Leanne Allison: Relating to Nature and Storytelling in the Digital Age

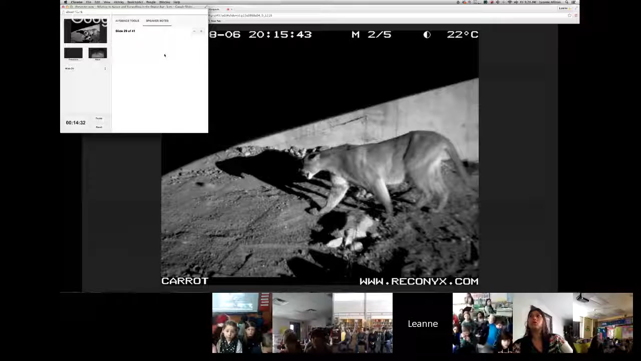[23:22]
It's an interactive documentary that you can see on the National Film Board website. And it takes 20 minutes to go through it. And it was all inspired by these kinds of photos that are taken by motion-triggered camera images.
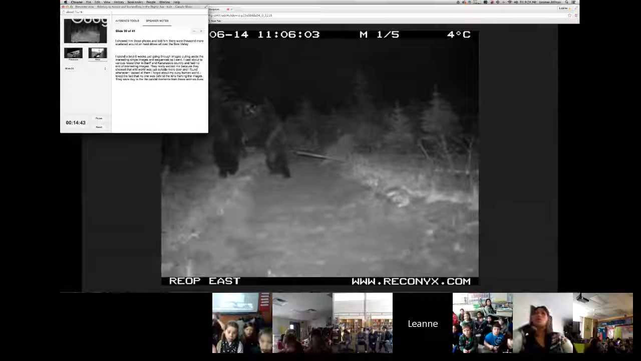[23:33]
If you can't quite tell, this is two grizzly bears fighting at night on a wildlife overpass in Banff National Park. This shot's also bears on an overpass in Banff Park.